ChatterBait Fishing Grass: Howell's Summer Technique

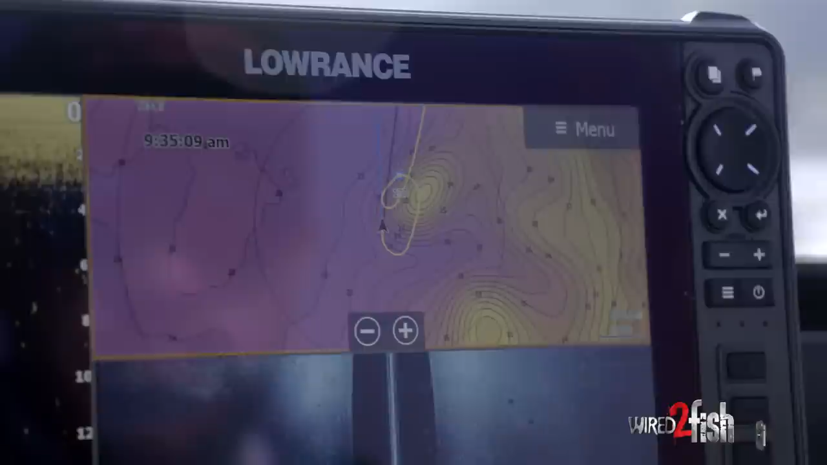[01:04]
contours turns and twists and any of those places that come up to five or